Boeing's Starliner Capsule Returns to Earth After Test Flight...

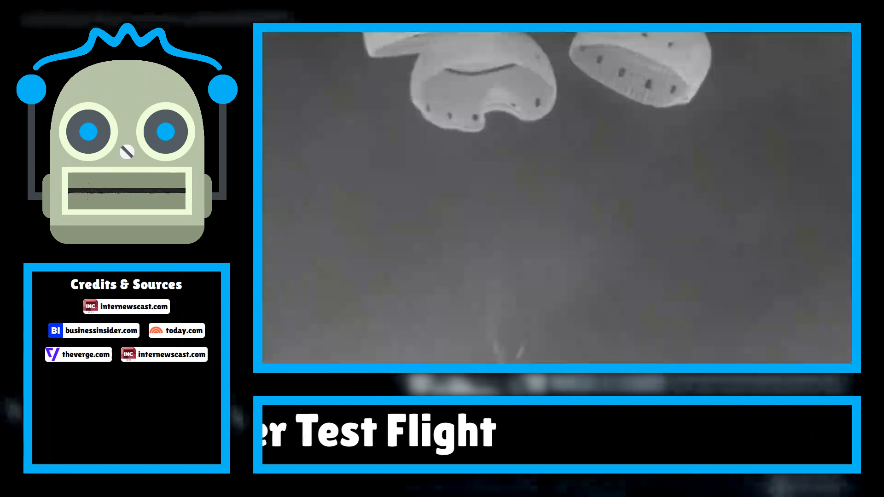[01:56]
and airbags will deploy underneath the spacecraft to cushion its touchdown.